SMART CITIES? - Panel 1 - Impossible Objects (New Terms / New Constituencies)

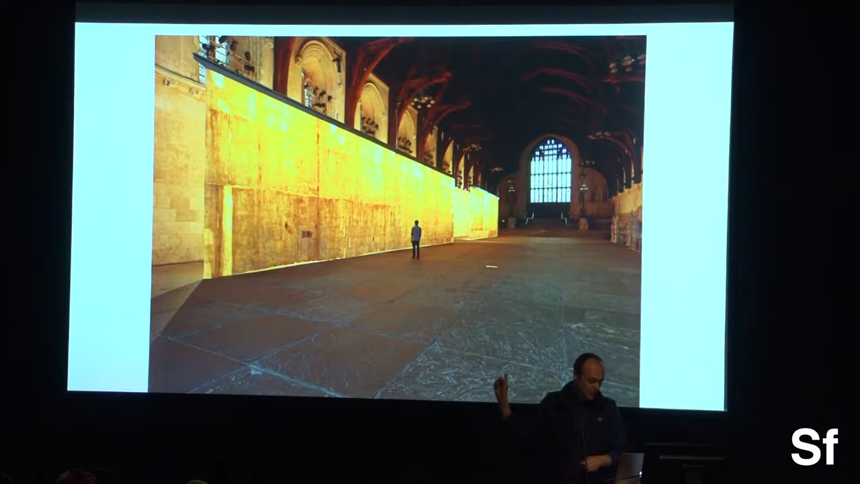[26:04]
So he, you know, there, this is where all the different kings and queens of England lie in state, where Churchill lies in state.